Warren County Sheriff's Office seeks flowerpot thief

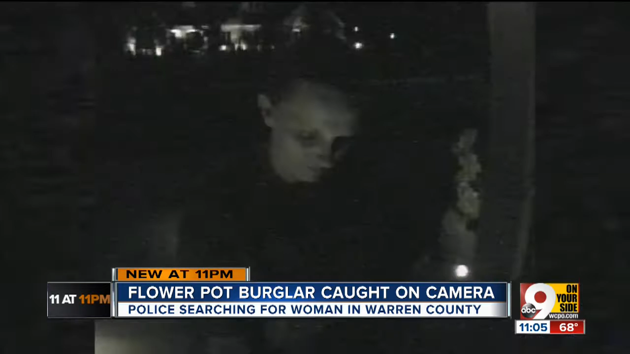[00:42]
BEFORE THE CRASH, THE WOMEN YOU SEE HERE DRIVES UP TO THE O'BRIEN'S HOUSE ON SOUTH SHORE PLACE, TURNS OFF THE HEADLIGHTS AND GETS OUT OF HER CAR.